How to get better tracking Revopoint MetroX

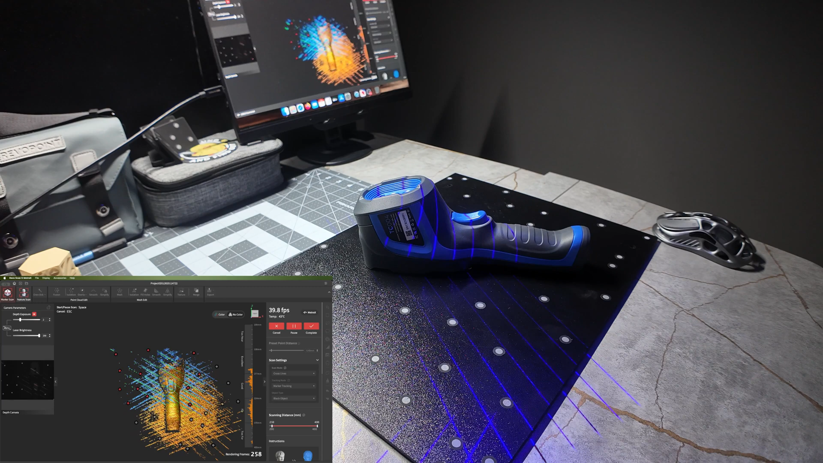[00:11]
The scanner can easily see markers that are placed from top down view or parallel to the scanner. Once you start to tilt the scanner to its side, it can no longer see the markers,
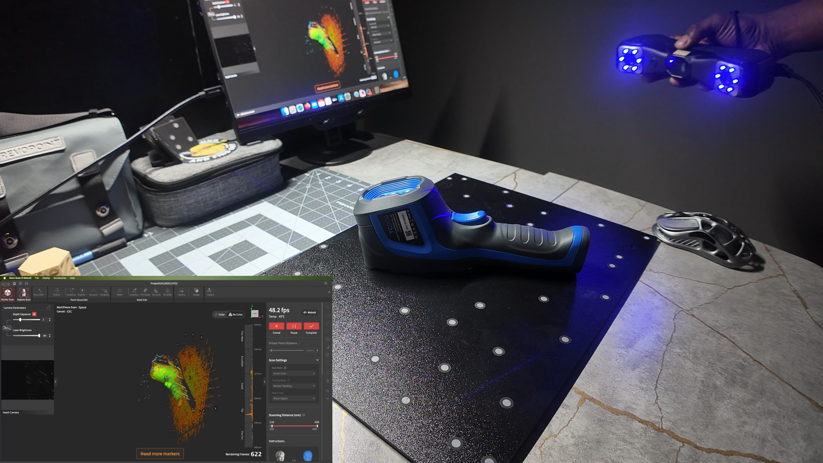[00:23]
so you must keep the markers placed within view of the scanner. Normally it's about a 45 to 130 degree from top down would be 90. Once you start tilting to the side, you get to about 45.
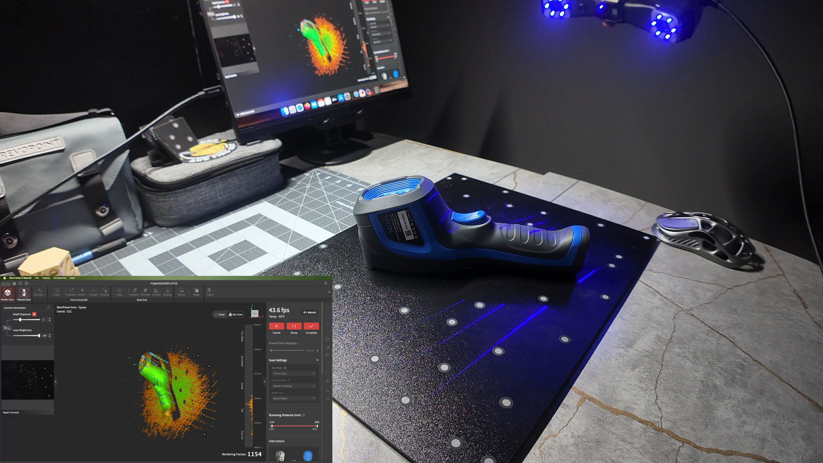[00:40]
Once you go below that, it's unable to see. What you do to fix this problem is you need to add some marker items.
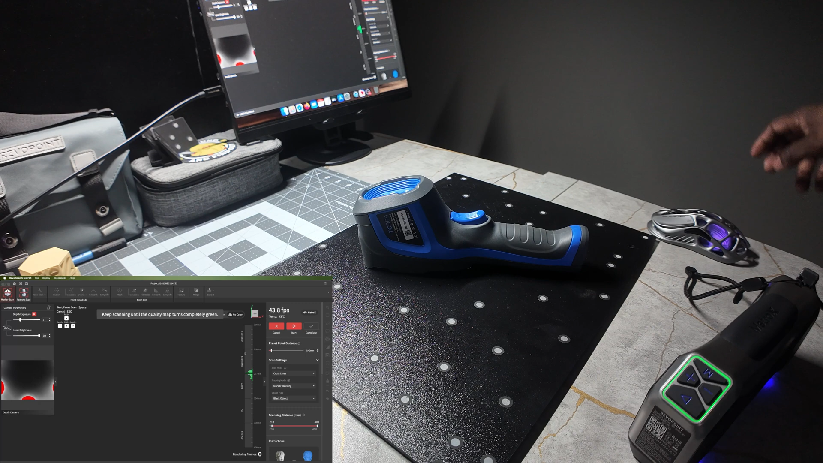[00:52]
I use these which are just 65 degree plates. I think they're 60. Placing them on the sides allow you to scan from that angle.
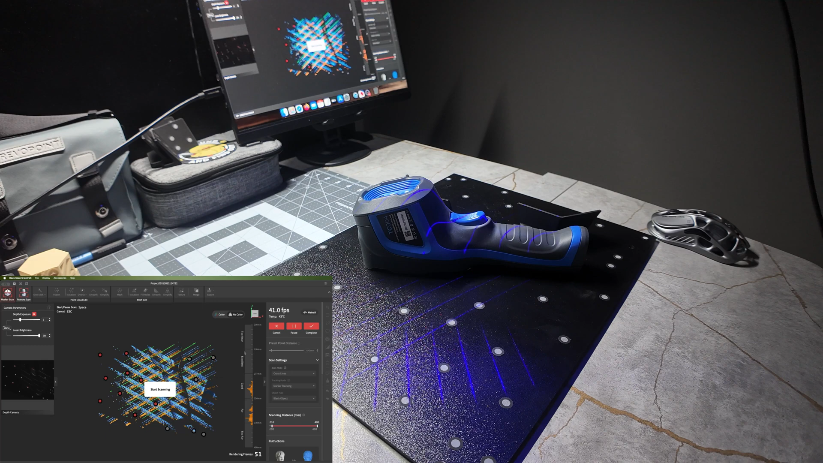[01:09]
So now you can do your top down scan. As you start to tilt, it has these markers at this angle which allow it to scan from the sides now. The main trick here is to focus on the markers since that's what it's using for tracking. If it does not see the markers, it will not scan.
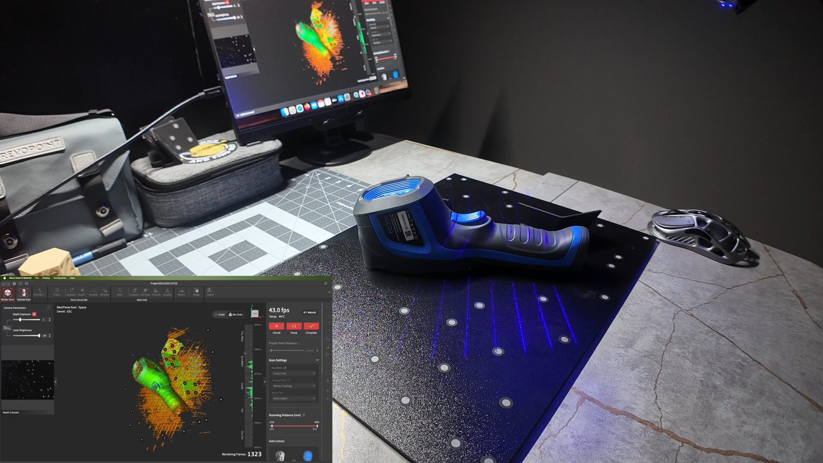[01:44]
So make sure you're at a correct angle to the markers.
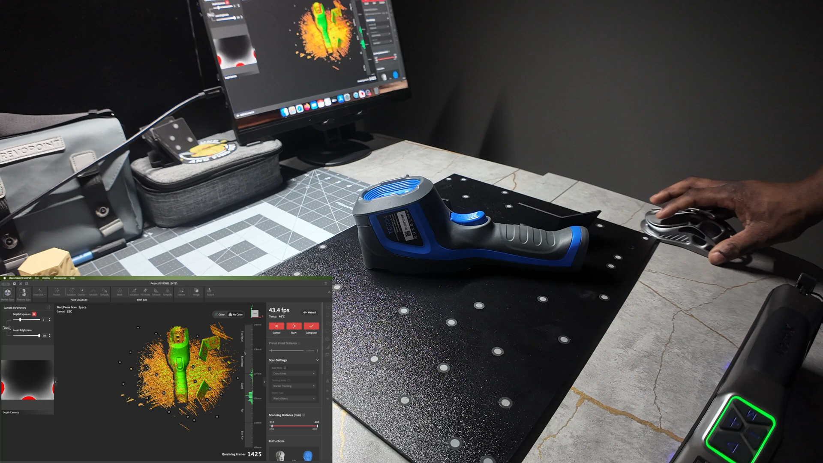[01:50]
The markers happen to be a very important part of the scanning process.
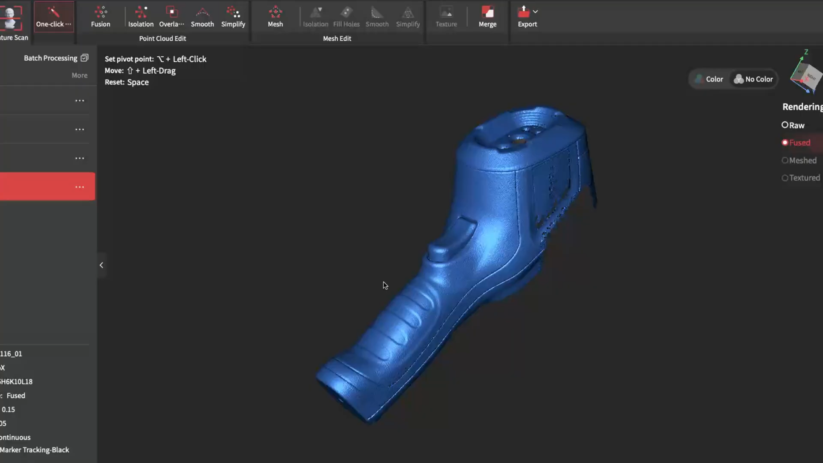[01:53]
This is how that scan came out.
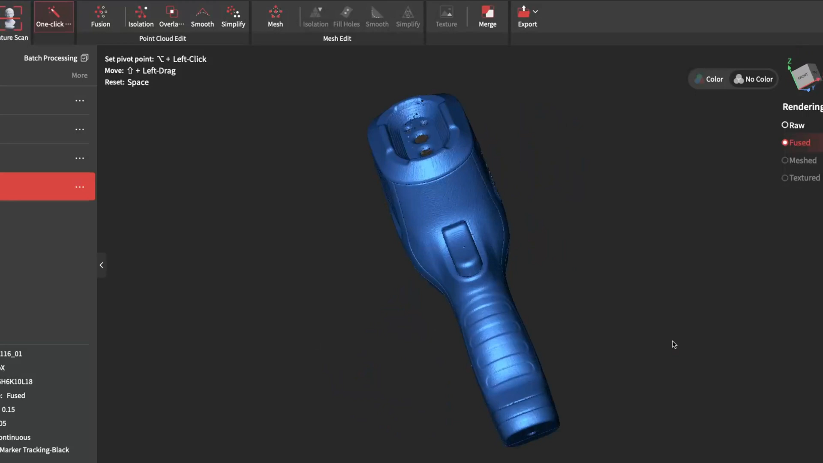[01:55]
I scanned it laying on its back, then I placed it on its side,
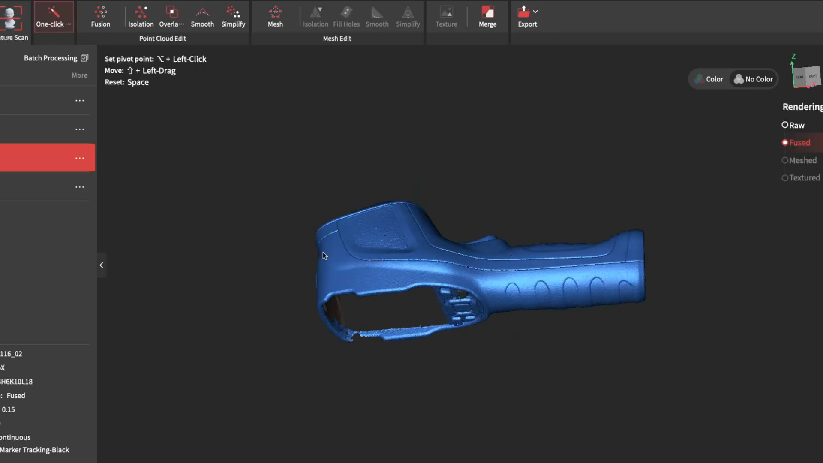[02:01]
and didn't scan, then I flipped it, and did another scan of the other side.
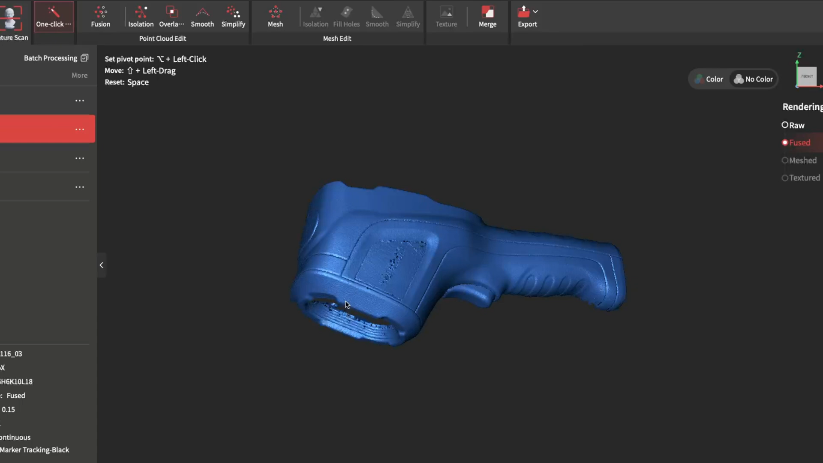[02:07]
Then I combined all three scans together.
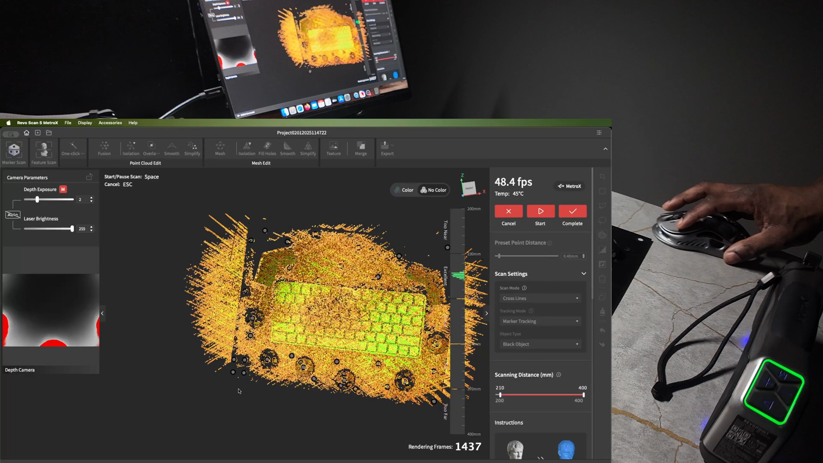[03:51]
So there, as you can see, just by focusing on the outer perimeter, I was able to scan this.
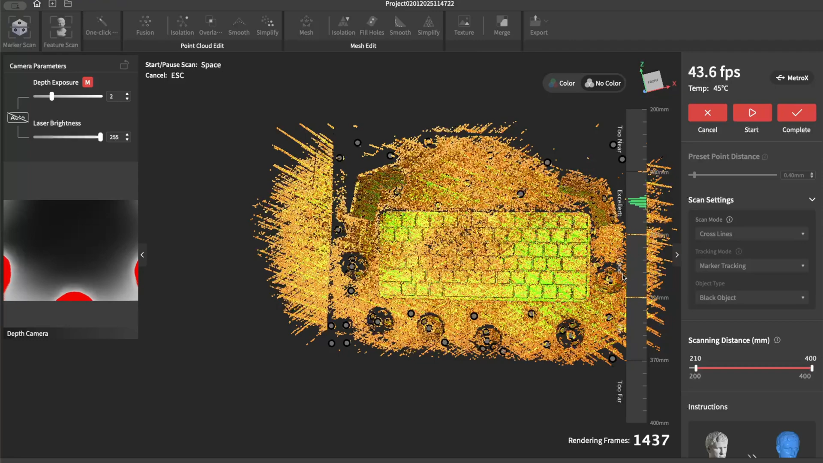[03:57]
When using laser scanners, markers are very important. It's how the way that they track, it's how they keep everything together.
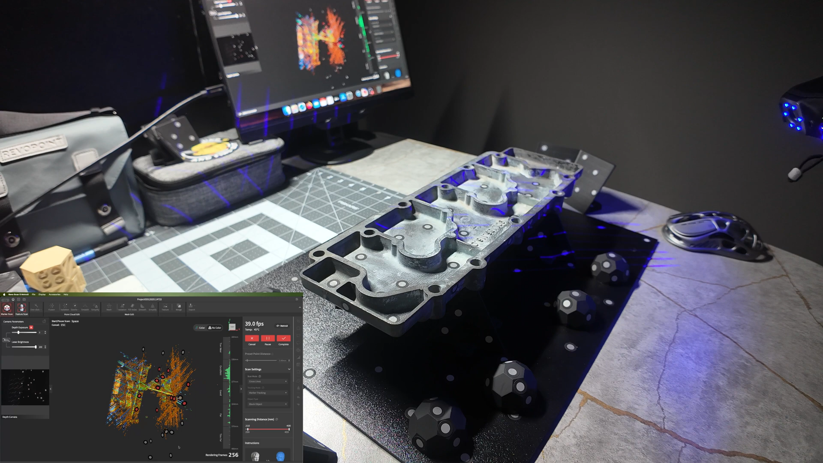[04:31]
And then I would flip it over and scan the other side.